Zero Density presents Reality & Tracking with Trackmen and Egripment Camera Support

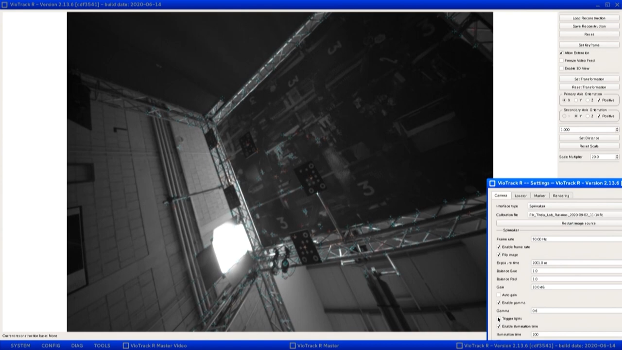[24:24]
So, in here, we simply put some additional stickers. And now, if we turn on the infrared light, you see that those become very bright, right? And now, the tracking algorithm looks for those additional feature points and for the natural environment.
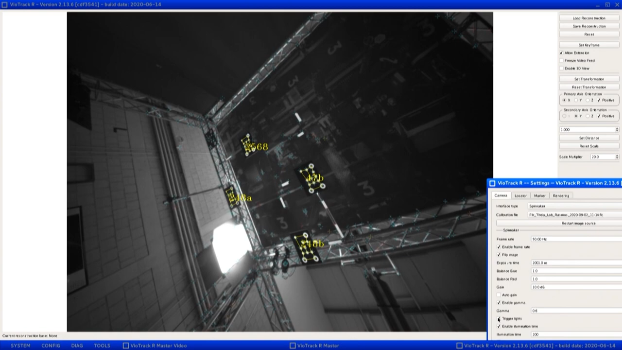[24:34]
And you, as a user, for you, it's very simple. After this is installed, the only thing you have to do, and you learned that already, is to move the camera, right?
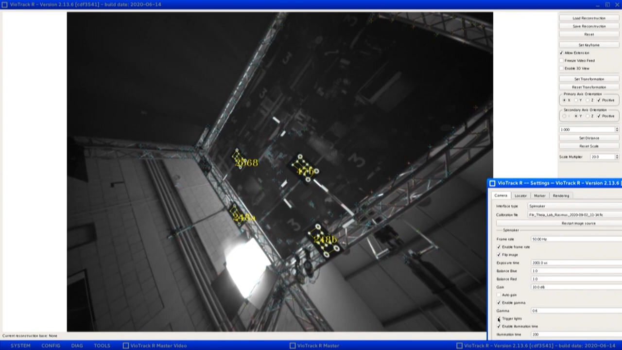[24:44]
And now, the system will generate those tracking points automatically, right?
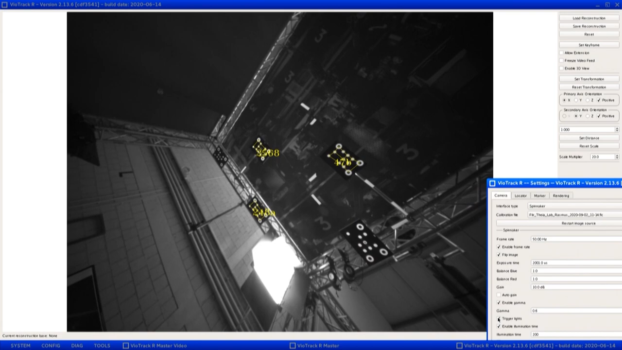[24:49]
That's the only thing you do. So,
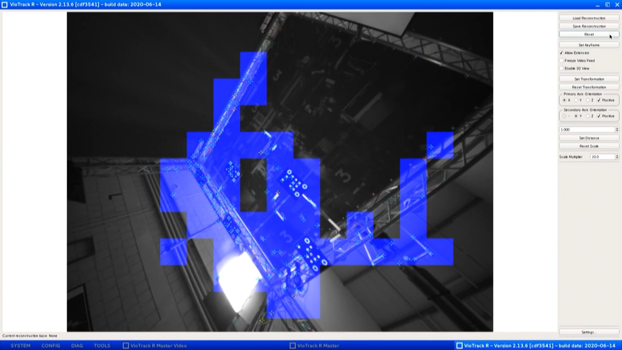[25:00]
the natural feature points will be tracked. And in addition, those dedicated infrared markers.